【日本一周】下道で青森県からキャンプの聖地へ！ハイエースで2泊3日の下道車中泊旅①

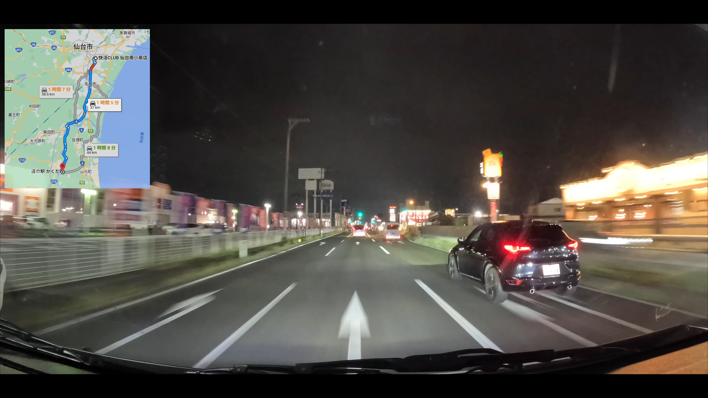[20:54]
と思うんですが37キロ57分かかるそうなので1時間ほど走って9時半到着予定です
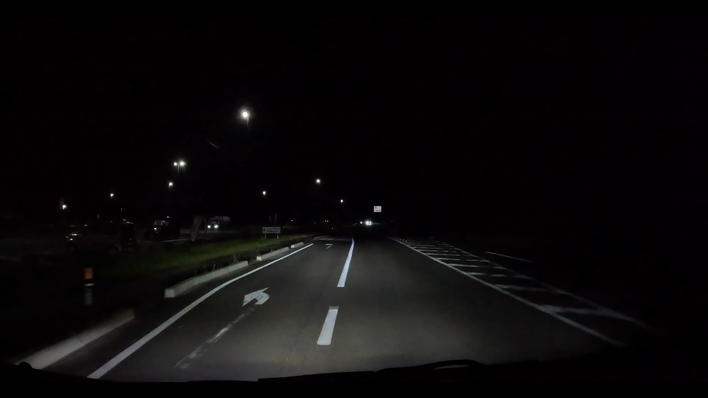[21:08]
綺麗そうな道ねお疲れ様でした目的地に近づきました案内を終了しますここまでの所要時間